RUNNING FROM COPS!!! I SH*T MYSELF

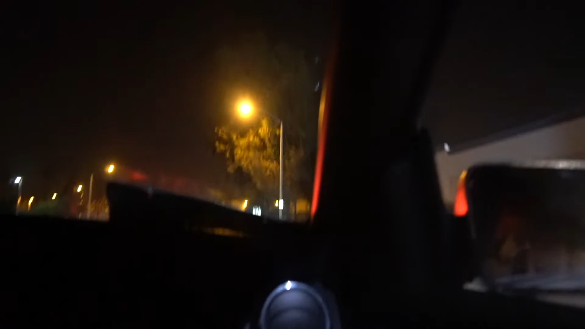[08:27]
Oh, cop just passed. Oh shit, a cop just passed? Cop just passed. Should we call it a night?
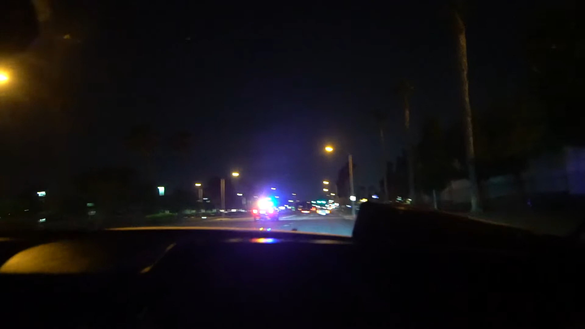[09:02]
We are calling this a night, dog. We are calling this a night, dog. Oh no. Oh no. Oh no, bro, we are calling this a night. No way. Oh shit. Alright, I'm gonna try to keep this low key, guys. I'm not gonna talk real quick. Oh, it's getting dangerous. It's getting dangerous. I didn't do nothing, officer.
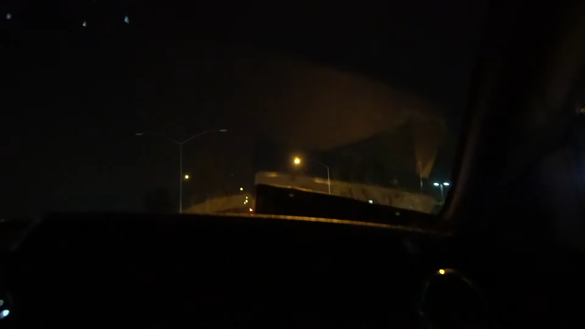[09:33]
Bro, I thought the helicopter had the light on us. Oh yeah, the helicopter was literally targeting us. He was targeting us. I thought he saw my camera. He's like, fuck these niggas. Sorry for cussing, guys. I know I'm kid friendly. YouTube, don't censor me. Don't demonetize this. I mean, I'm not getting paid, but you know. No, cool. Hey guys, spread the word real quick, so we can start making some dough. Damn. Oh, shit, that helicopter is still right there. He's right over here. He's circling around them. Where? He's over here on my side. Oh, shit.